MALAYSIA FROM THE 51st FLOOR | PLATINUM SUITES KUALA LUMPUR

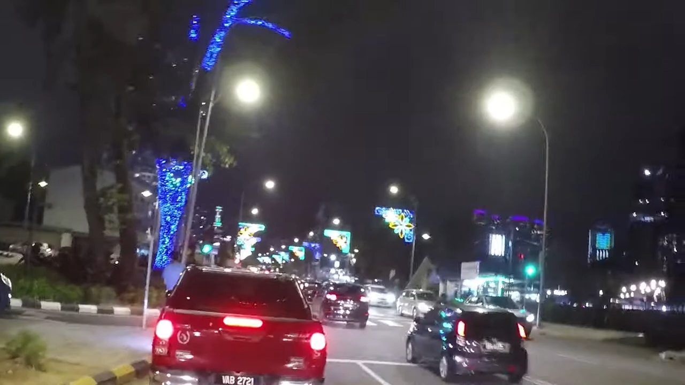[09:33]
And this is the main street in front of the hotel.
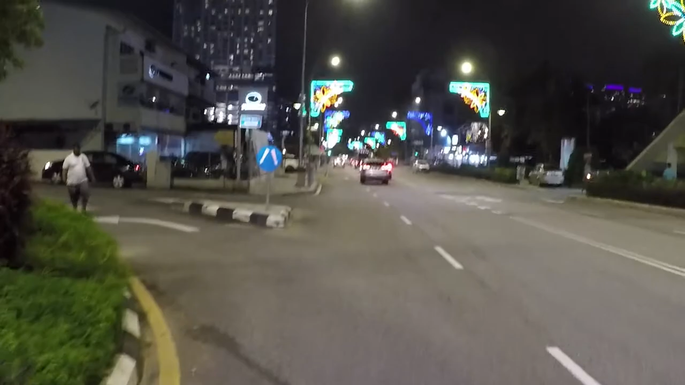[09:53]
there's a nice lighting set up here.